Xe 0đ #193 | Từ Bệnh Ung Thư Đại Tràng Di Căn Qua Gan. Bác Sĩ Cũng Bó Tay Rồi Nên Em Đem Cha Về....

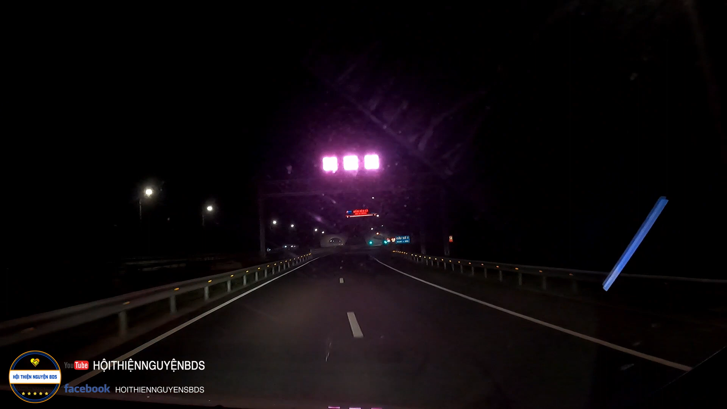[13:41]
12:30, hai anh em đã tới hầm Đèo Cả nha cả nhà. Do là giờ này 12 giờ rồi nên đường nó vắng lắm cả nhà.